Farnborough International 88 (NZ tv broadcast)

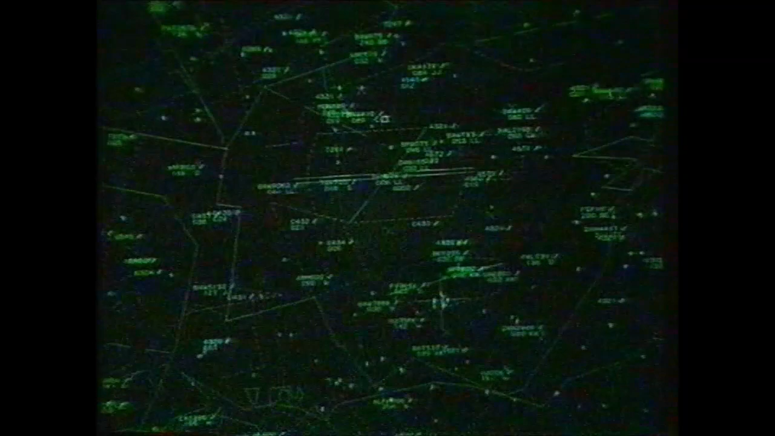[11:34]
very busy, a very high density of traffic. Crowded skies like these over the southeast of England mean constant pressure on pilots and airports as well as air traffic controllers. The CAA's new proposals are intended to relieve some of this stress.
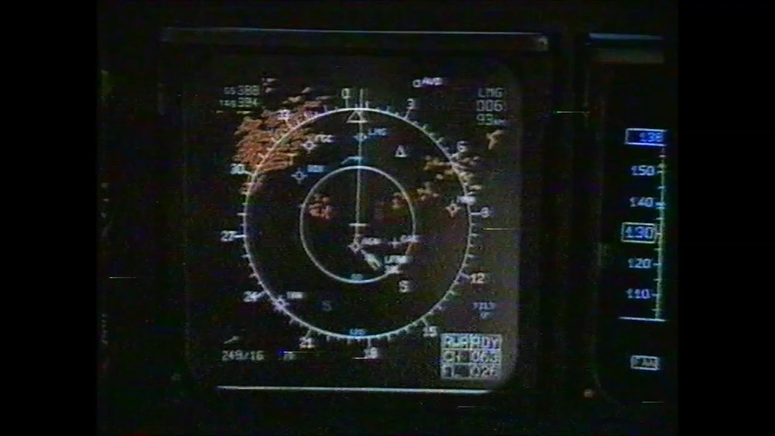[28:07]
position is with respect to the beacons and the overall navigation.